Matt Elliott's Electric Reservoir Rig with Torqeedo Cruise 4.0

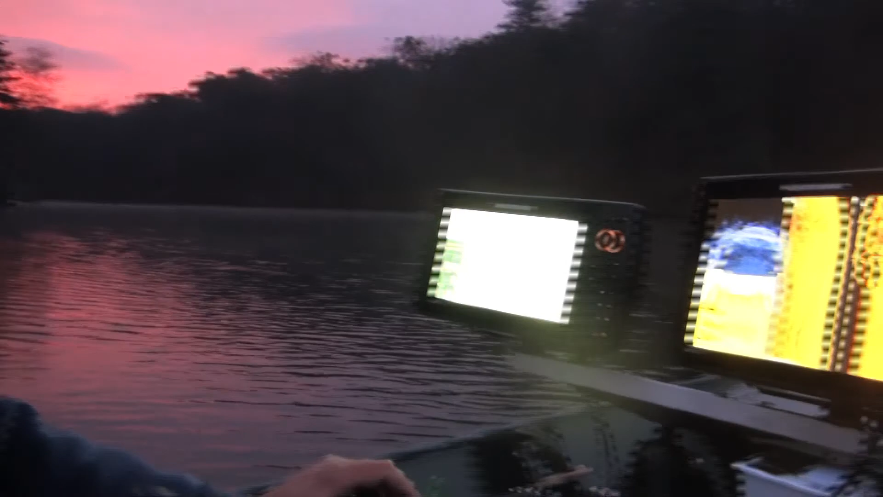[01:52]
The detail on this is unbelievable with the mega imaging.
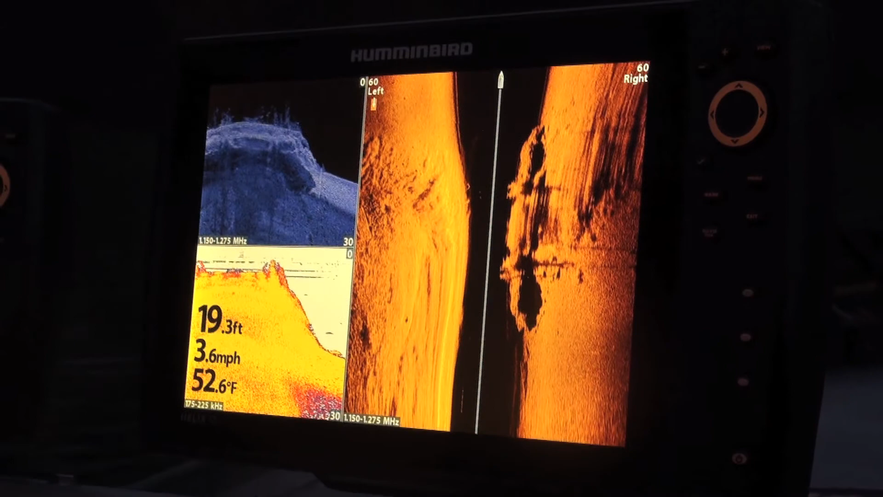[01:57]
On screen: depth 19.3 ft, water 52.6°F, speed 3.6 mph
I'll have to find some fish. Oh yeah.